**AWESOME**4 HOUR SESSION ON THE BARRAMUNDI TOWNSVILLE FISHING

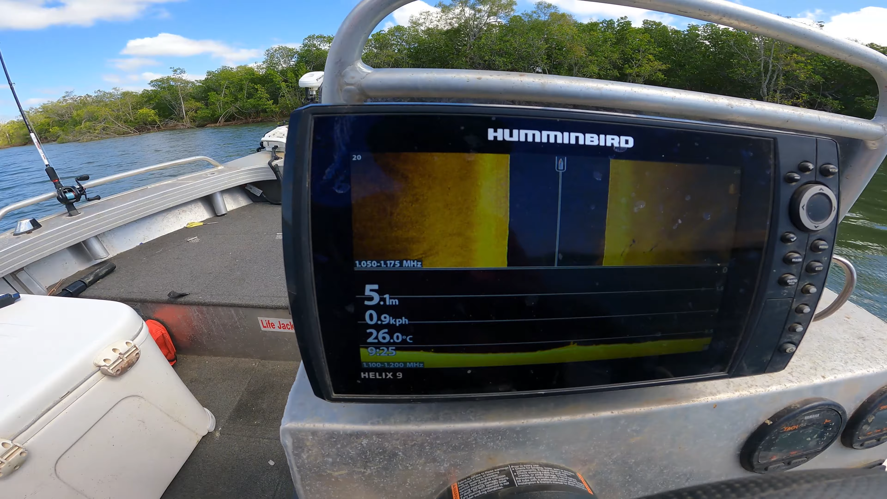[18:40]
On screen: depth 5.1 m, water 26.0°C, speed 0.9 km/h
Been seeing them on the side scan, so just zooming down along the bank,
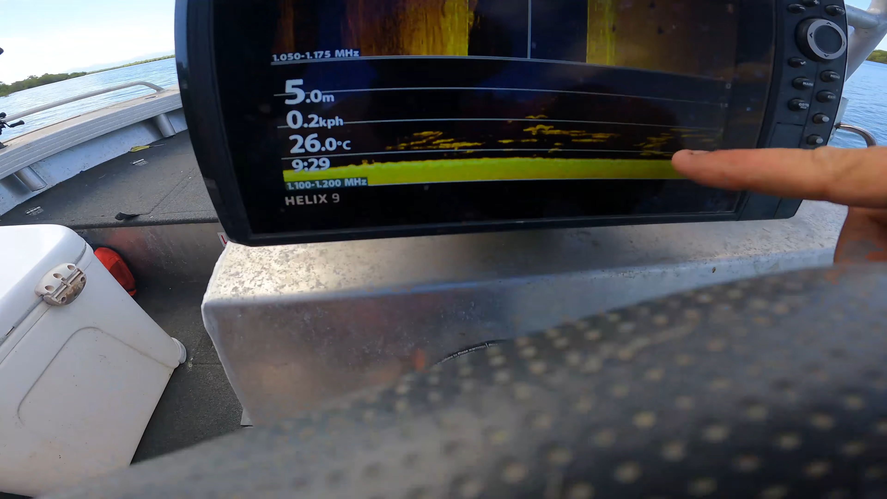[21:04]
On screen: depth 5.0 m, water 26.0°C
They've gone straight under the boat, and we've got three bull sharks. As soon as I caught that fish, those barrows have gone straight under the boat.
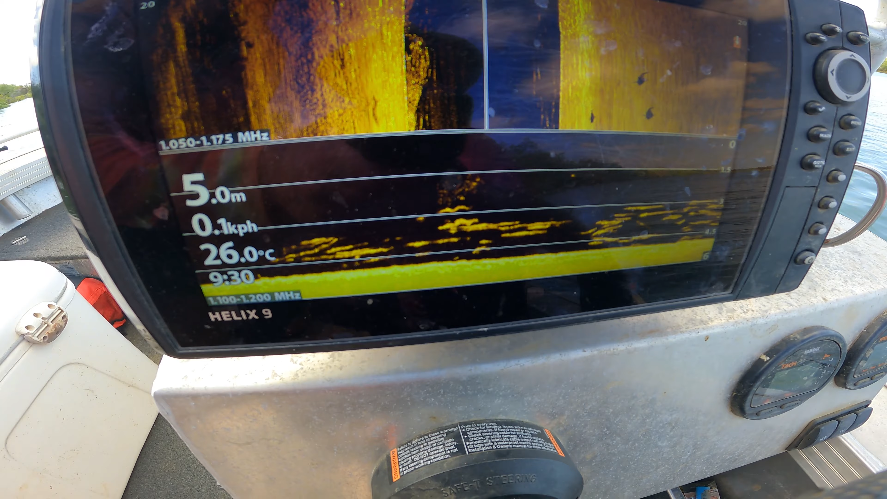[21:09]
On screen: depth 5.0 m, water 26.0°C, speed 0.1 km/h
Let's make a move, eh? What? Yeah, we'll get out of here. I don't like doing that.